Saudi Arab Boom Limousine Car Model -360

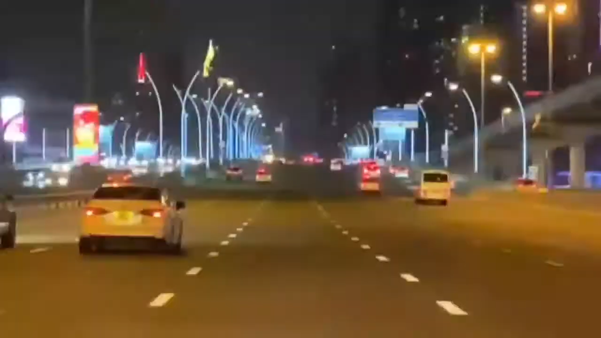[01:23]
اور ادھر دیکھ لیجئے کتنا خوبصورت ایک روڈ ہے یہ رات کی نظر آ ہے بڑی اچھا لگ رہا ہے تو سوچا تورا دکھا دو آپ سب